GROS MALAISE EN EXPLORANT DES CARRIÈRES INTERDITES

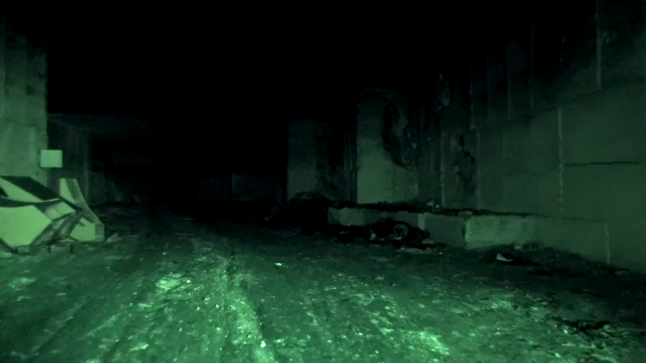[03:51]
On se sent tous les deux fortement oppressés Et passons de longues minutes à produire le moins de sons possible La cause du malaise Une forte odeur de brûlée Une zone totalement envahie par des déchets humains Le lieu est sans nul doute très
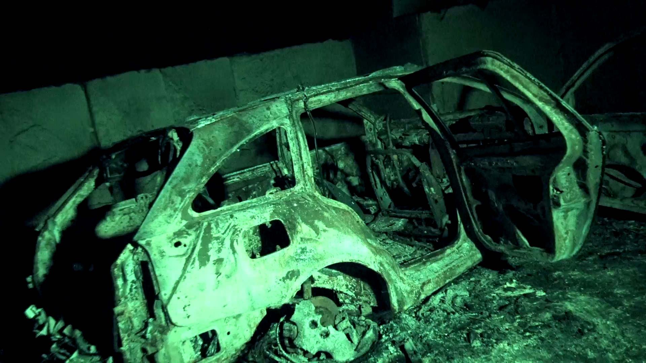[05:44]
On dirait de la cendre partout
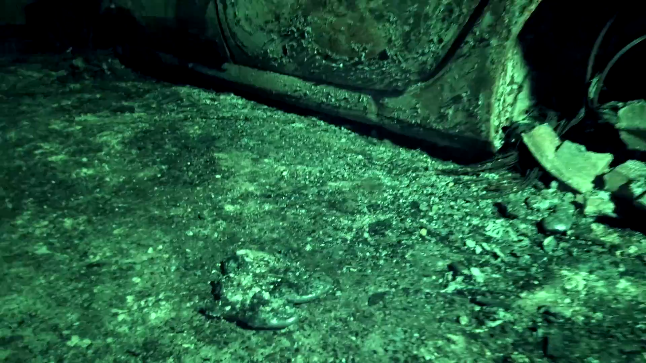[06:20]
de fouiner un peu dans la carcasse Voir s'il n'y a aucune piste pouvant nous donner une quelconque réponse Une chose est sûre, on se sent de moins en moins à notre place L'idée qu'il puisse arriver le moindre mal à Coralie Devient de plus en plus pénible à supporter
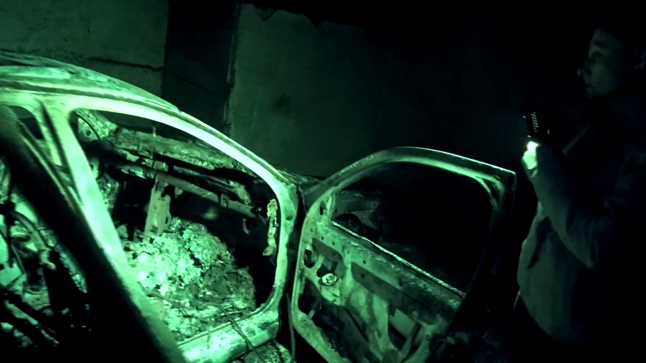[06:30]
Donc en fait c'est simple, ils venaient des véhicules ici, volés ou non,
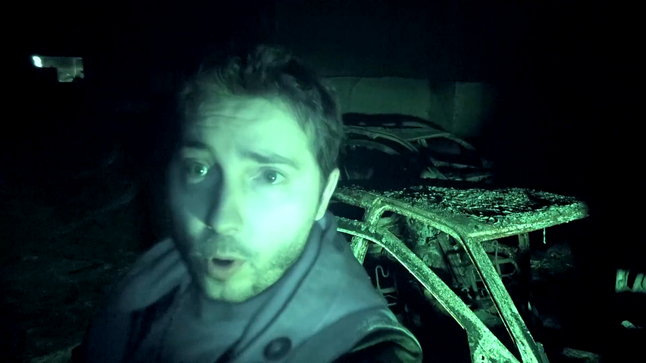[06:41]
j'en sais rien Et ils venaient les brûler C'est pour ça que sur tout le sol en fait, il y a une couche de cendres partout en fait Et
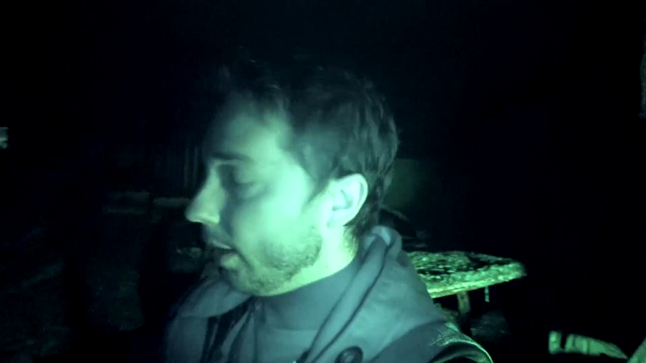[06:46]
ça sent encore le brûler Autant te dire qu'à ce moment où ils font ça, il y a des explorateurs qui viennent juste visiter Avec le gaz carbonique, c'est bon, ils sont foutus Donc là comme dit Coralie, on fait le tour pour voir s'il n'y a pas des traces de corps potentiels